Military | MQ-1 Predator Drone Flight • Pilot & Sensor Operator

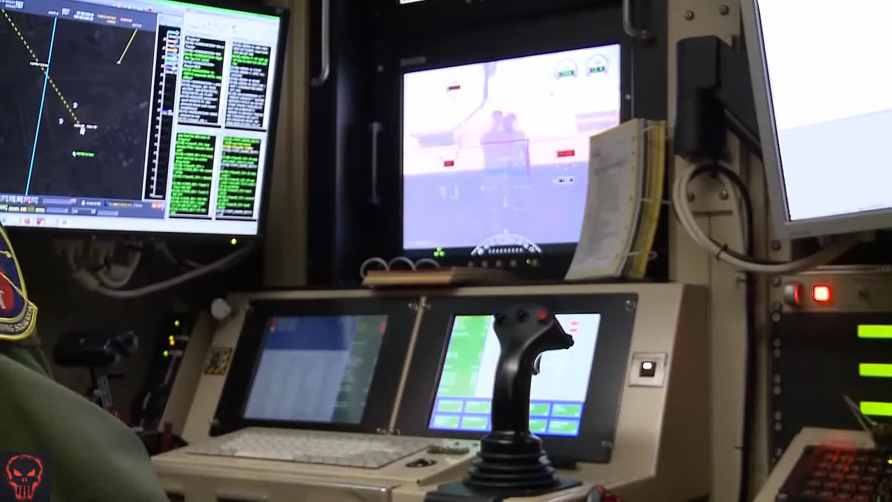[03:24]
Since he's recorded. It's possible. A little more exciting. Actually, isn't those IR?